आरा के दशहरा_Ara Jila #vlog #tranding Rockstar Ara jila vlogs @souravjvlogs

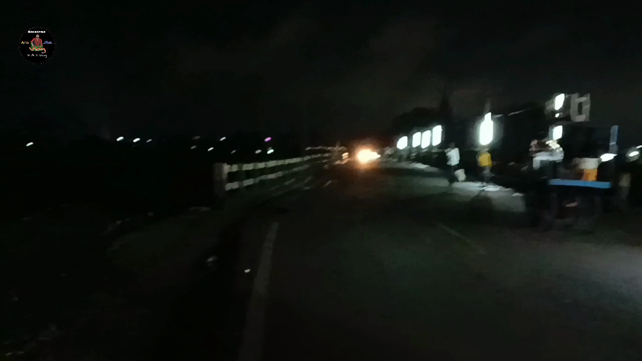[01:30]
आप देख सकते हैं इस वीडियो में। आरा के मीरगंज में हम लोग एंट्री कर चुके हैं। आपको दिखा रहे हैं इस वीडियो में।